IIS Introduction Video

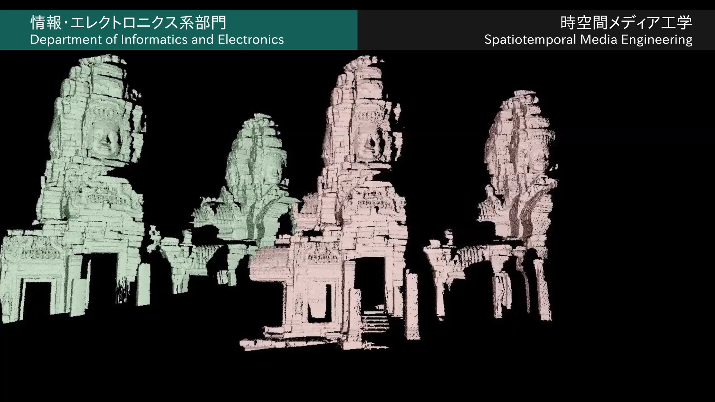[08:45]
We also digitally archive important cultural properties by integrating robot and sensor technologies.